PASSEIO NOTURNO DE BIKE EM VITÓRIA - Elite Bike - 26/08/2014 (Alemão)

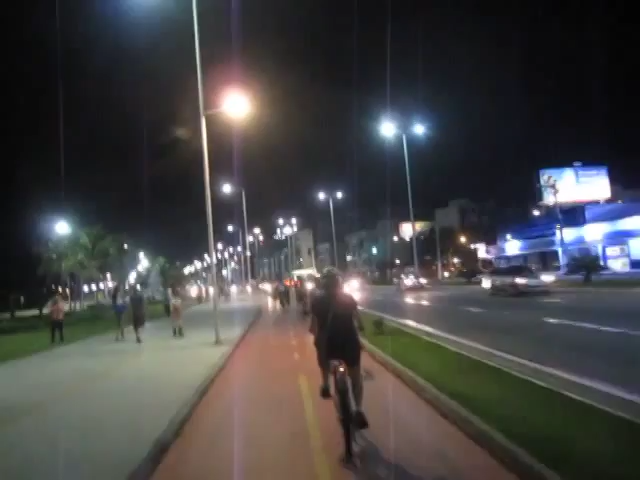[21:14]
final de Camburi, essa aqui é a galera da frente, tá comandando aí o percurso.
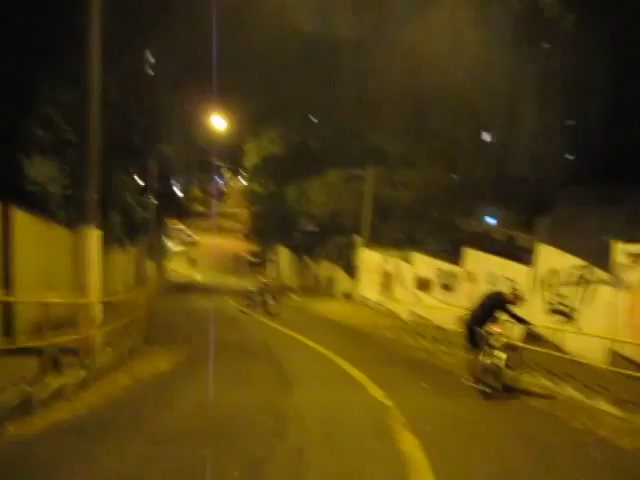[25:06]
É um ladeirão, bicho. Essas aqui, ó, coitado, ó.